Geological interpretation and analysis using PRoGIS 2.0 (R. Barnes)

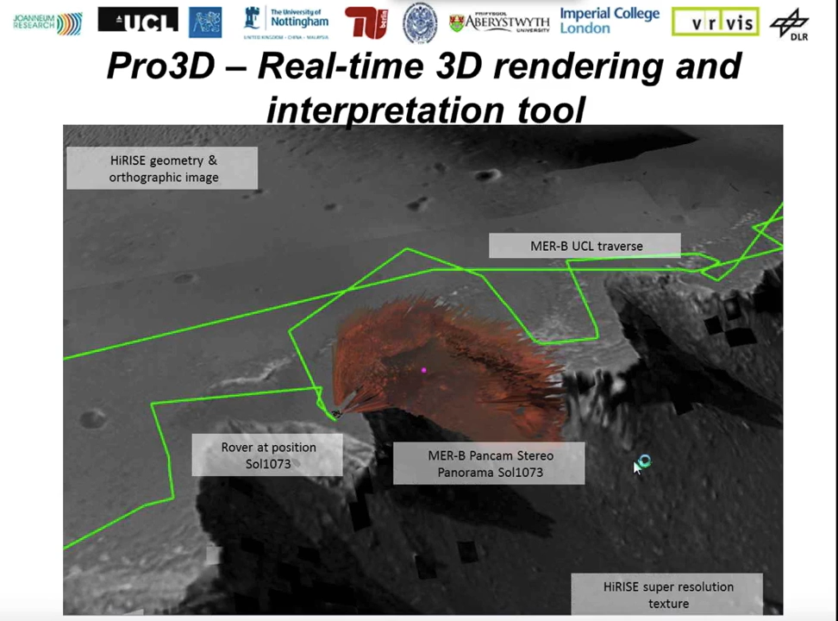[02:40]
And then this is overlain by stereo imagery from the PanCam instrument at the moment from the MERB rover. This is still in development. It's a little bit noisy, but they're working on it at the moment. I'll show a couple of examples of that later on. So the intended geological applications of this 3D, Pro 3D, which I'll concentrate on in this talk, is the high-resolution photorealistic 3D rendering, which means we can see in a lot of detail what's going on in these 3D models. We can also freely roam around the outcrops, zoom in and out, which gives us a lot of viewpoints and a lot of perspectives to make interpretations.